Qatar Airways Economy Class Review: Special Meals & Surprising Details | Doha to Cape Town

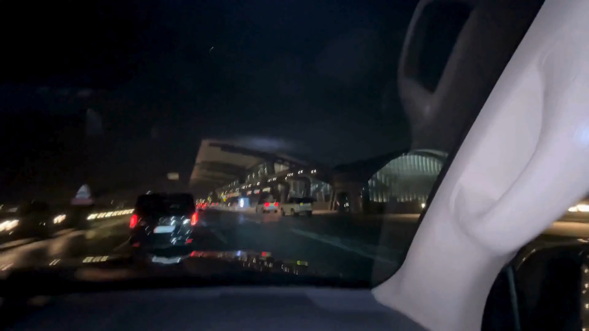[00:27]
As you arrive at Doha Airport, you'll notice there are two entrances, one for premium class and one for economy.